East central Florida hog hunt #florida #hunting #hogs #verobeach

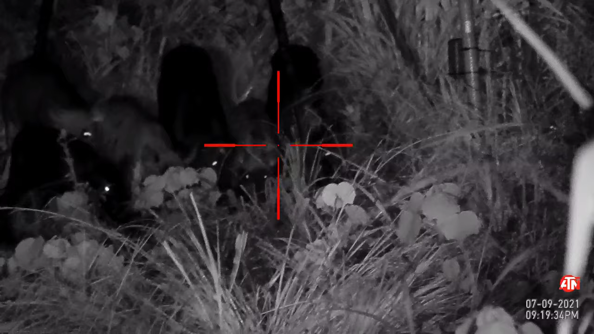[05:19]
So depending on which light you're using, you can get a better picture out of it.
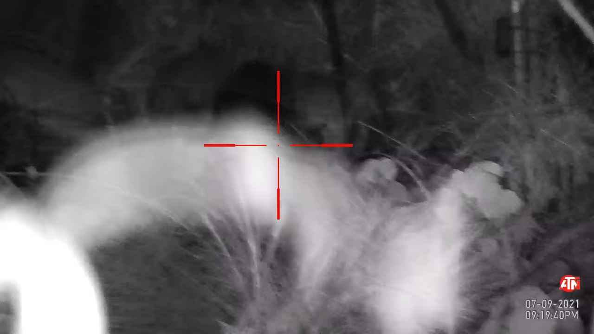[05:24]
Yes, so, sir. I'm going to try that tonight because I have a cheap, like $15 infrared I got off of Amazon because my original ATN light broke.
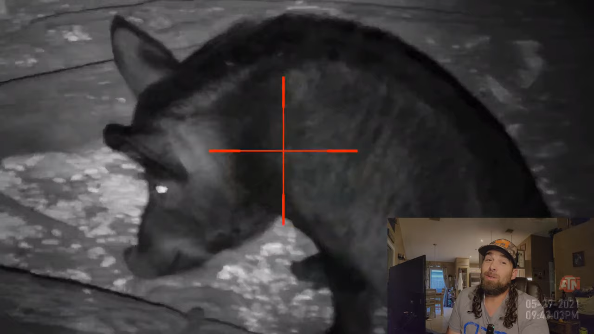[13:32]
Oh, there you go. They line up.
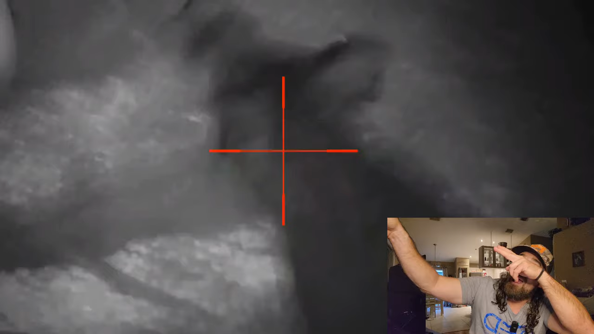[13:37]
Got him.
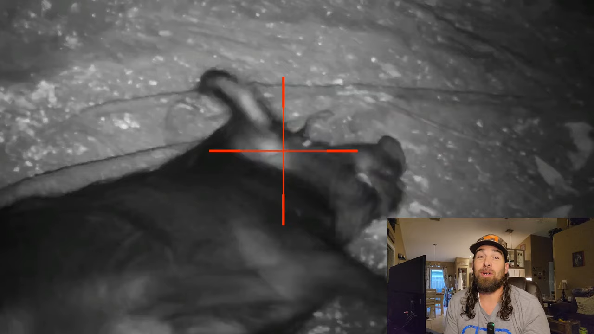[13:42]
Or got her. Doing a little leaking, y'all.
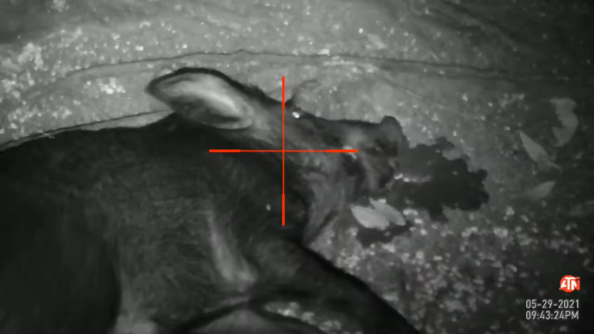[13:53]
Here we go, y'all. I'm gonna put a big old sow down.
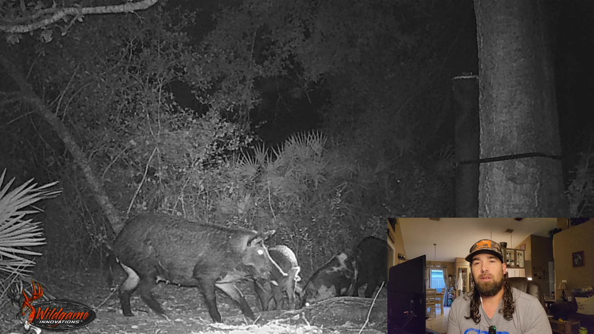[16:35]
Couple shots from the game camera, me climbing out the stand, me and Jimmy hauling it out.